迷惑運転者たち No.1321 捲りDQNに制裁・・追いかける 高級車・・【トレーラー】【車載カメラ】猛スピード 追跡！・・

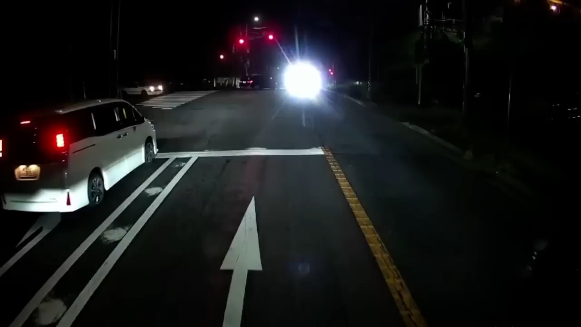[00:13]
あれセリカ WX じゃん。まだ健在なんだ。